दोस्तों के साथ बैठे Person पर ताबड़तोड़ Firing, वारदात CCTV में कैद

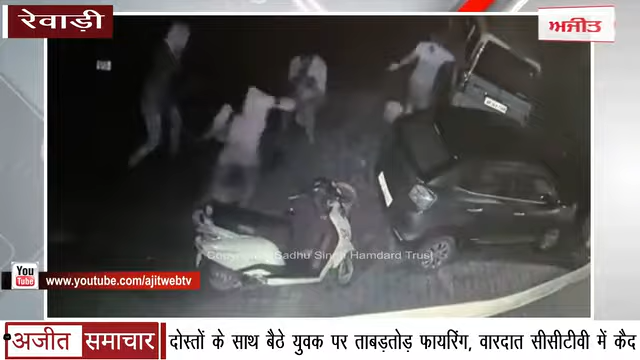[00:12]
रेवारी के दरू हेड़ा के वार्ड नमबर चार में धेरात पाइक सुआर अग्यात बथमाशों ने एक युवक की गोली मारकर हत्या कर दी वार्दात को अंजाम देने के बाद अरोपी मौके से फरार हो गे गटना के बाद परिजन